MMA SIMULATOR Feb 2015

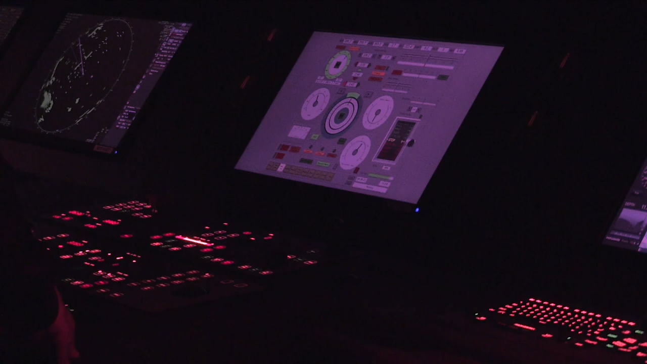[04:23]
Rick, one line on the port bound. Just be sure that they are matched. A lot more bang for Buck.